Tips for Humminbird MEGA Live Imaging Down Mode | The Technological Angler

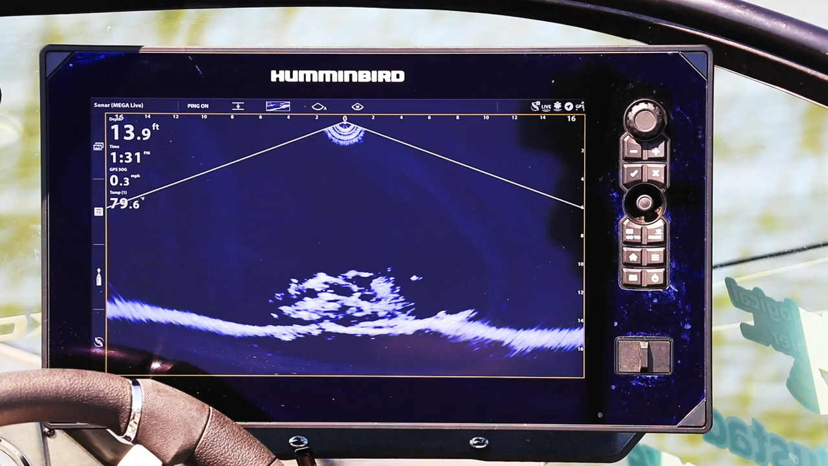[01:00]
On screen: depth 13.9 ft, speed 0.3 mph
Now I find it useful to divide the screen, at least in my head, into two halves, a right side and a left side.
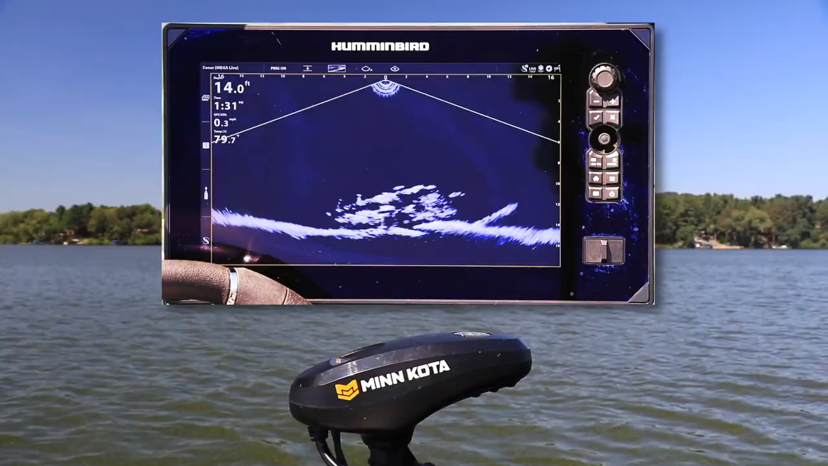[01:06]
On screen: depth 14.0 ft
Anything that I see on the right hand side of that down viewing display
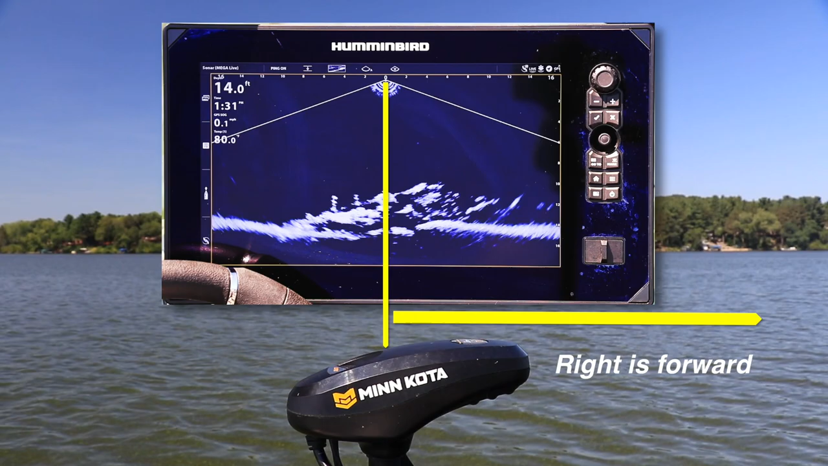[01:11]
On screen: depth 14.0 ft
is forward of the trolling motor, whatever direction the trolling motor happens to be pointing. And anything that's on the left hand side of the display is behind the trolling motor.
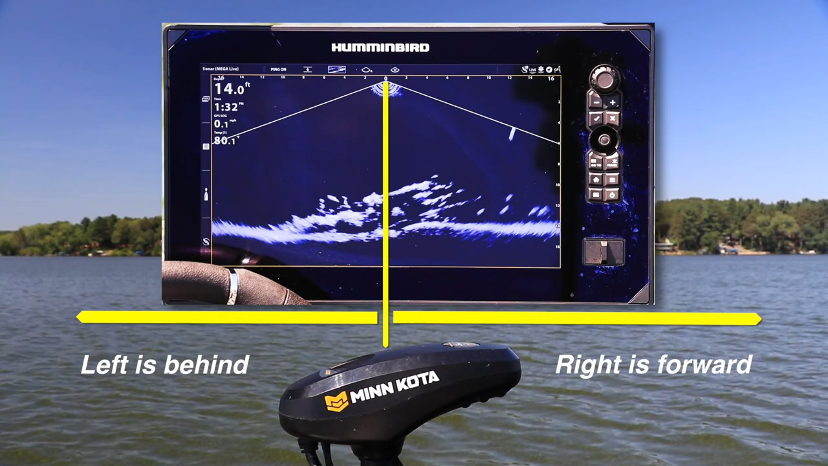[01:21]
On screen: depth 14.0 ft
Again, no matter which direction the trolling motor happens to be pointing at that moment.
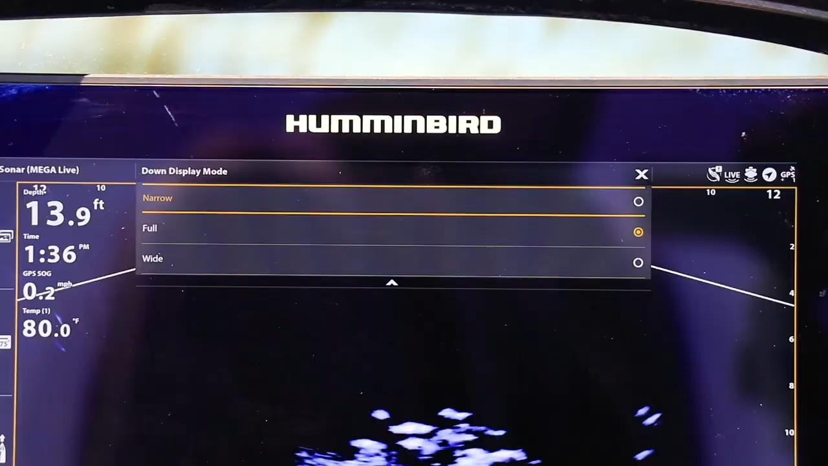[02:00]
On screen: depth 13.9 ft, water 80.0°F
and those are narrow, full, and wide.
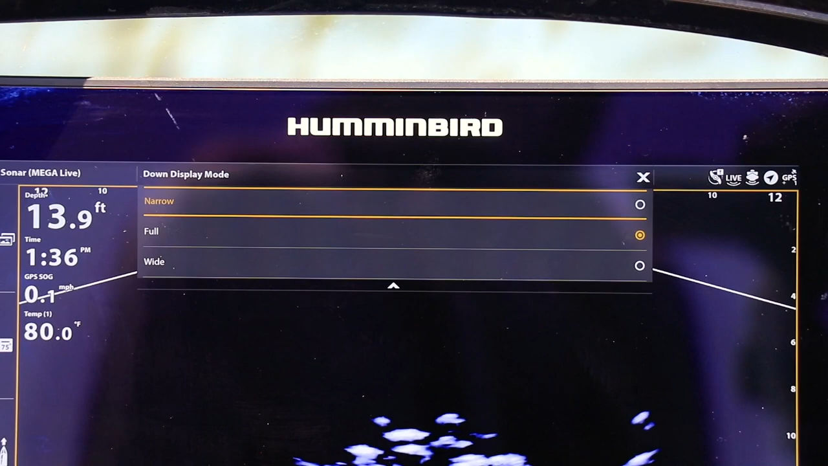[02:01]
On screen: depth 13.9 ft, water 80.0°F
Now as you might imagine, as we proceed from narrow to full to wide,
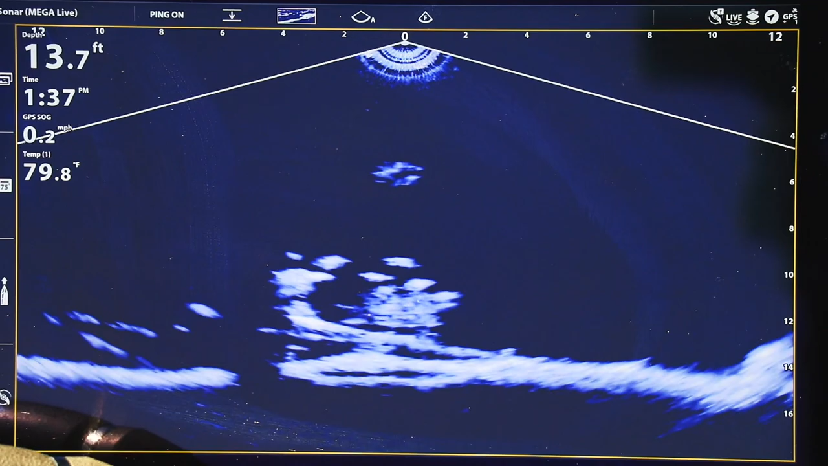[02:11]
On screen: depth 13.7 ft, water 79.8°F
we're going to be seeing farther and farther out in front of and behind the trolling motor, or in front of and behind the live imaging transducer as we make those adjustments. Now you can use these three down looking modes, narrow, full, and wide, to give you a broader view of what's nearby
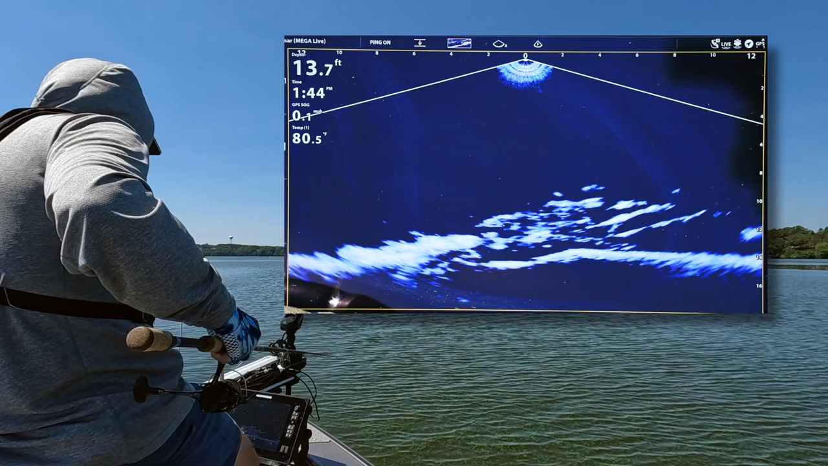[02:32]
On screen: depth 13.7 ft
the piece of structure that you happen to be vertical jigging on without having to move your boat.
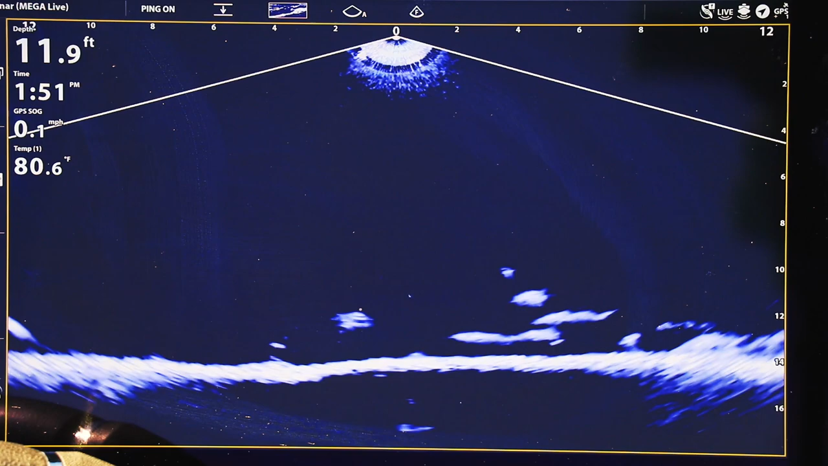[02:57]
On screen: depth 11.9 ft, water 80.6°F
But it's important to understand that the actual width of those standard modes is not something that's set in stone. It's not based on the depth of the water, but rather it's something that you can customize by adjusting your down range. Now no matter which of those three modes you happen to be in, narrow, full, or wide,
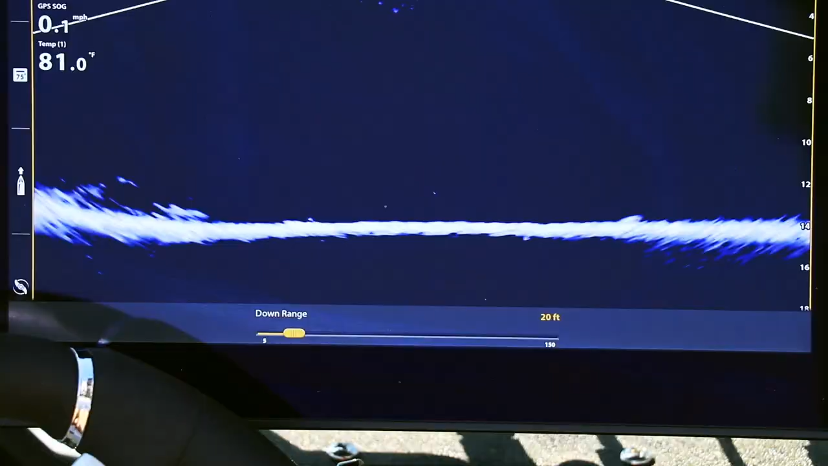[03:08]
On screen: water 81.0°F, speed 0.1 mph
if you increase your down range, the width of that live imaging down view is going to increase.
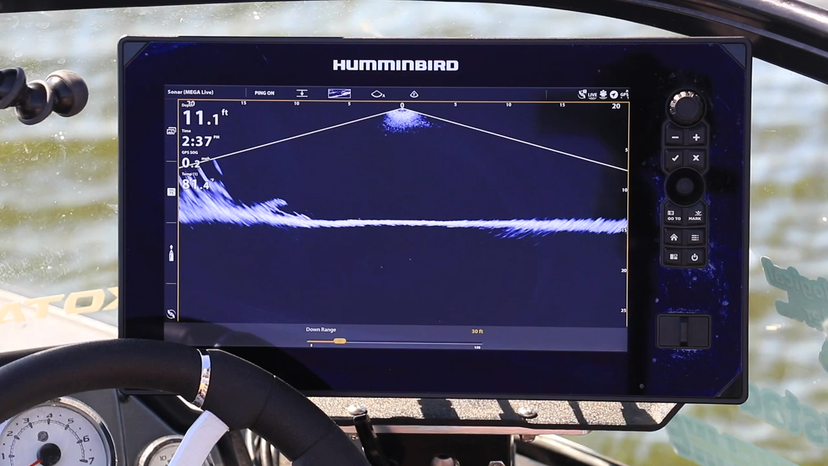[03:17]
On screen: depth 11.1 ft
And again, this is an opportunity for you to look farther out in front of the transducer, in front of the trolling motor,
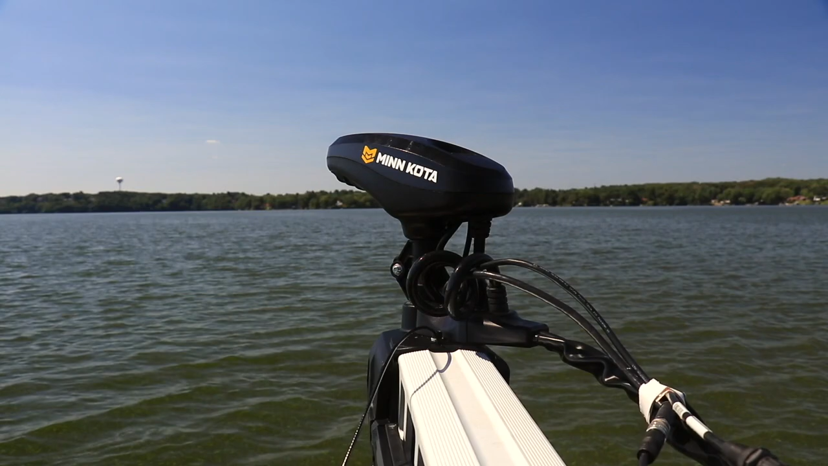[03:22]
or behind the transducer, behind the trolling motor, to help you look for structure and look for fish. On the other hand, if you decrease your down range,
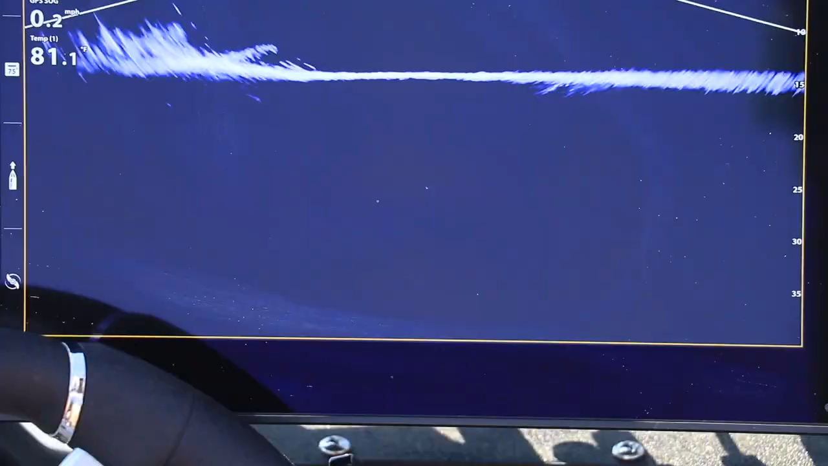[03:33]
On screen: speed 0.2 mph
right, if you pull that live image, pull the bottom, all the way down towards the bottom of the display,
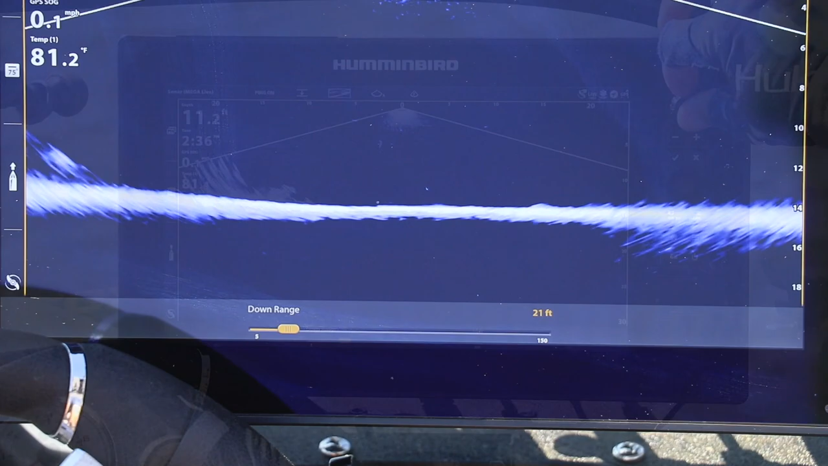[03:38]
On screen: water 81.2°F, speed 0.1 mph
the effect that's going to have on the width of your live imaging view is that the width is going to decrease.
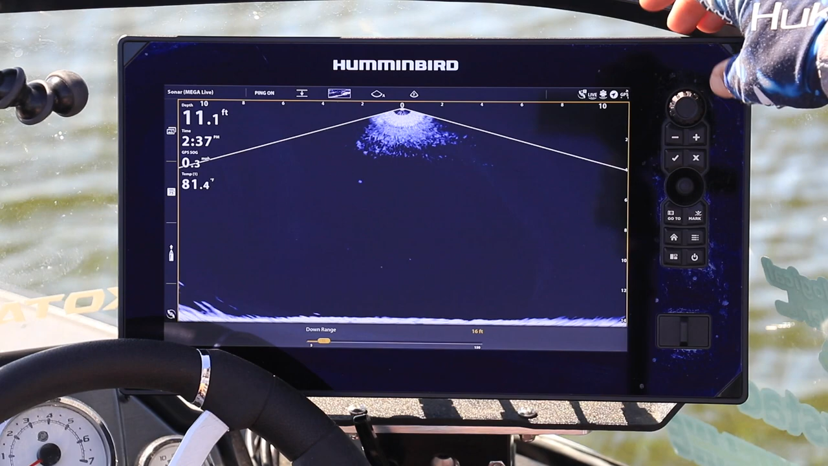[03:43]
On screen: depth 11.1 ft
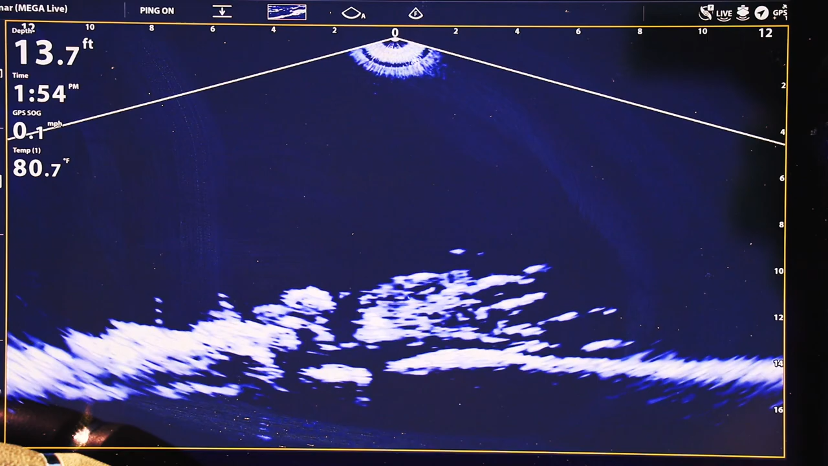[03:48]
On screen: depth 13.7 ft, water 80.7°F
That's going to let you tighten up your display, get the best possible resolution and clarity for objects that
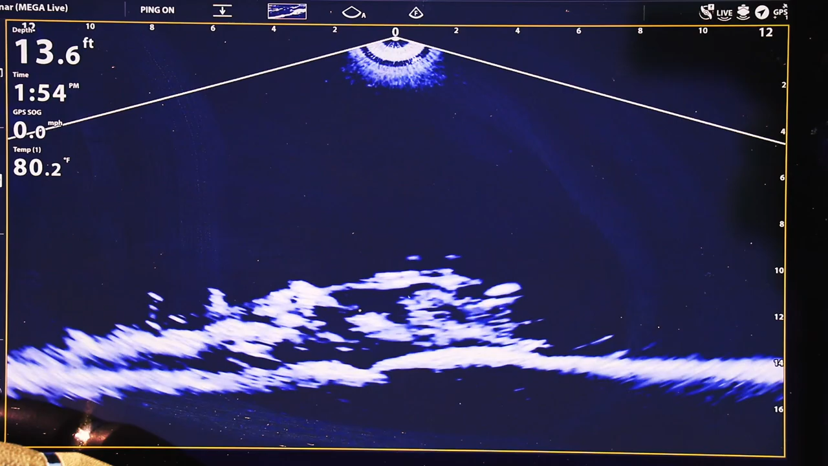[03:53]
On screen: depth 13.6 ft, water 80.2°F, speed 0.0 mph
are basically right beneath the live imaging transducer. So be sure to keep them in mind the next time you're on the water or on the ice.